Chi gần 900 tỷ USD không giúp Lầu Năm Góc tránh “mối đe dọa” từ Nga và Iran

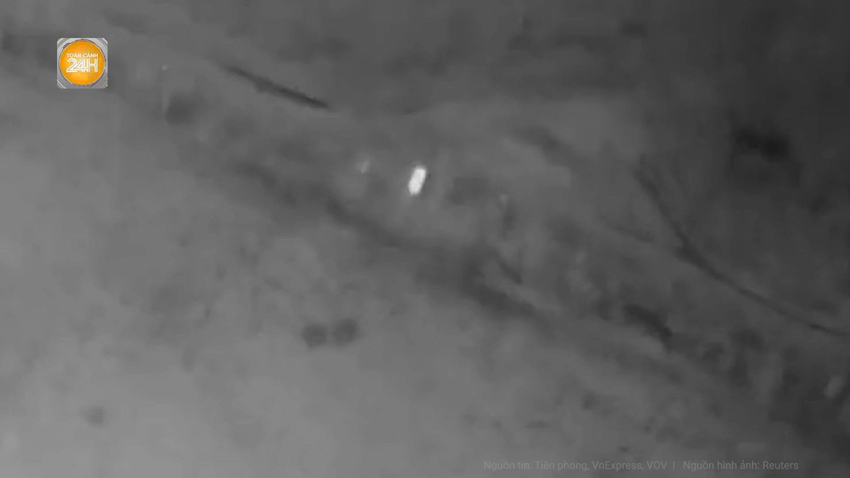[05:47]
Sputnik vừa qua đưa tin quân đội Nga đã pháo hủy hệ thống tên lửa
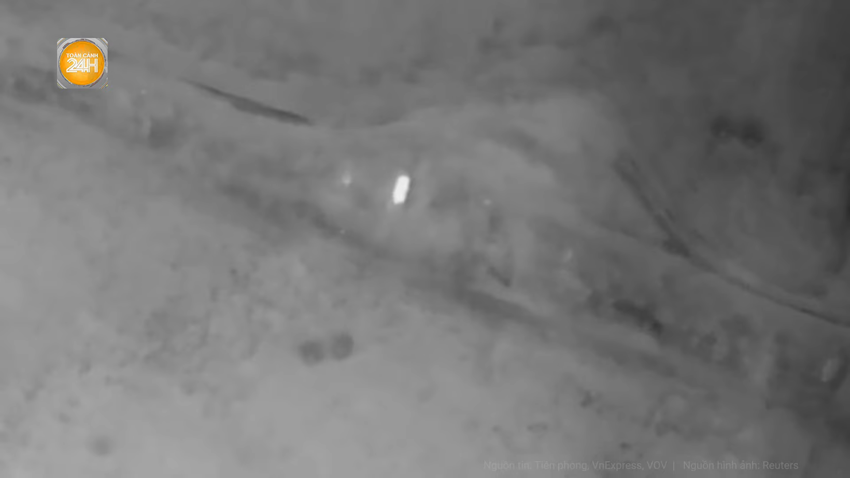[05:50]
phó binh cơ động cao HIMARS của Ukraine bằng đòn tấn công từ máy bay không người lái Lancet.
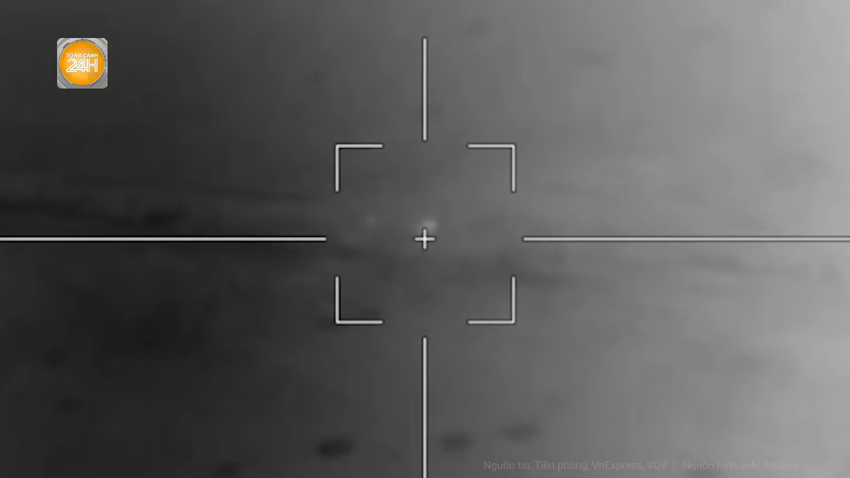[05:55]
Cụ thể, Nga tiếp tục ứng dụng những tiến bộ mới nhất trong công nghệ quân sự để tấn công và áp đảo các lực lượng Ukraine.
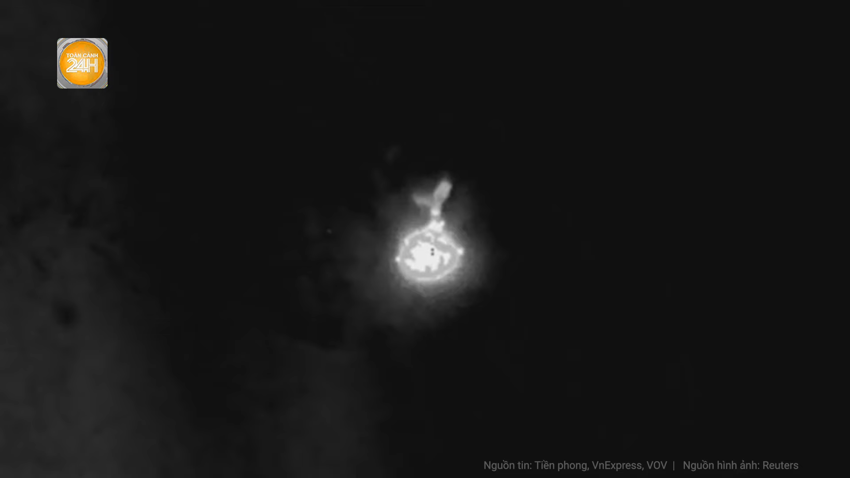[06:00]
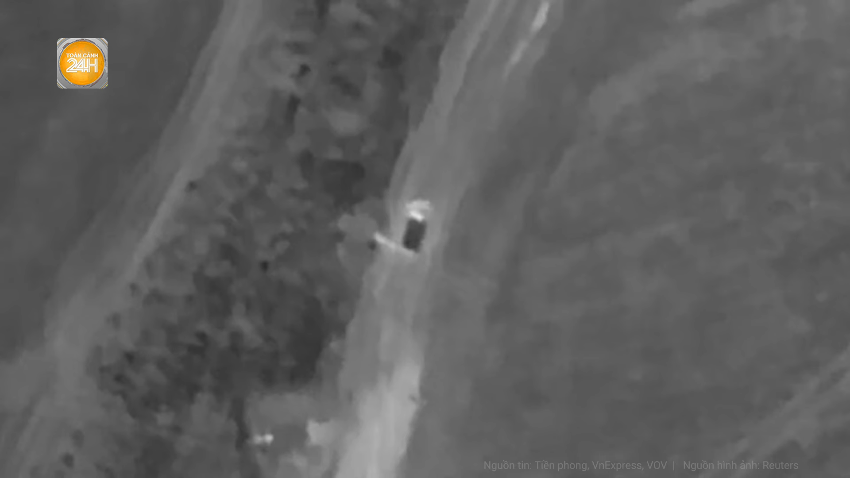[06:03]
Mới đây, các lực lượng nước này đã pháo hủy hệ thống tên lửa phó binh cơ động cao HIMARS bằng UAV Lancet.
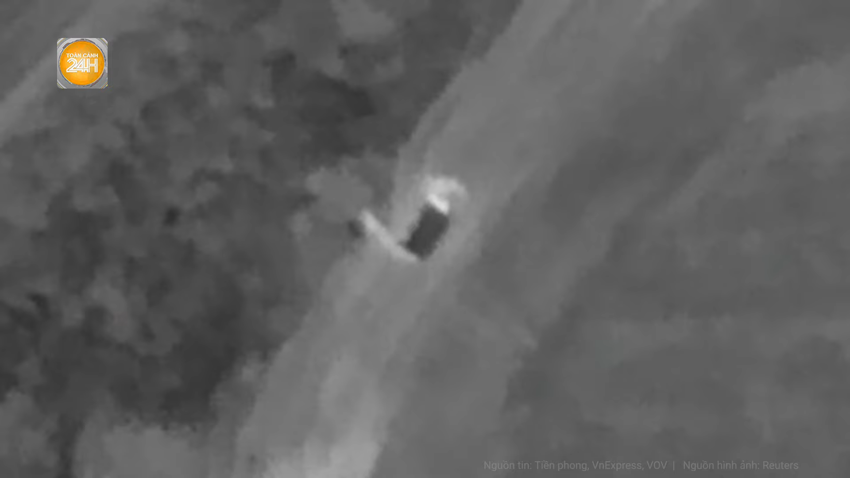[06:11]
Máy bay không người lái trình sát của Nga thuộc nhóm chiến đấu miền Tây đã theo dõi HIMARS từ khoảng cách xa.
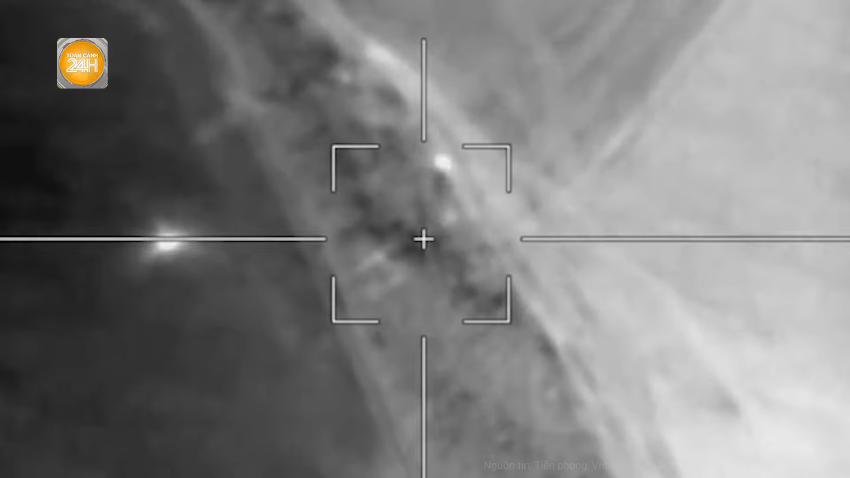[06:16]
Sau khi xác định vị trí mục tiêu, nhóm vận hành UAV Lancet của Nga đã ngay lập tức hành động.
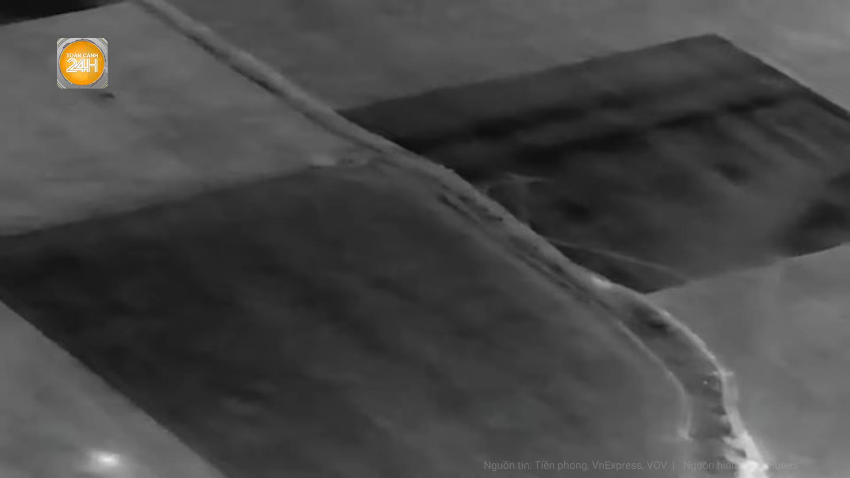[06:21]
Trong video do AVR.pro công bố, UAV Lancet đã lao vào và pháo hủy HIMARS từ khoảng cách xa, khiến mục tiêu nổ tung.